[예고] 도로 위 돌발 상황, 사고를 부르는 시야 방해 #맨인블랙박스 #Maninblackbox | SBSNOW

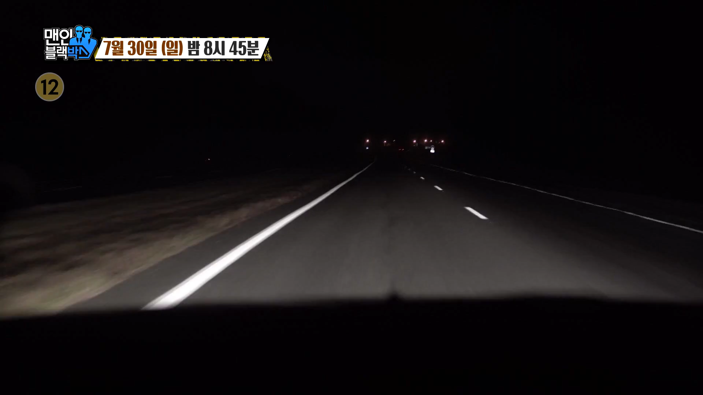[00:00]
앞에도 안 보이고 앞에도 안 보이고 다 안 보였었어요. 마려진 상태에서 튀어나와서 피할 방법이 없었어요.